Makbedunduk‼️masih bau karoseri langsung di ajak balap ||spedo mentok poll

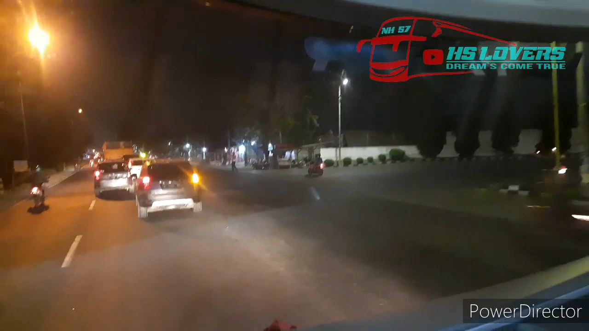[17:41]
Oke, sebelum masuk garasi kita nyolar dulu di kebak isik.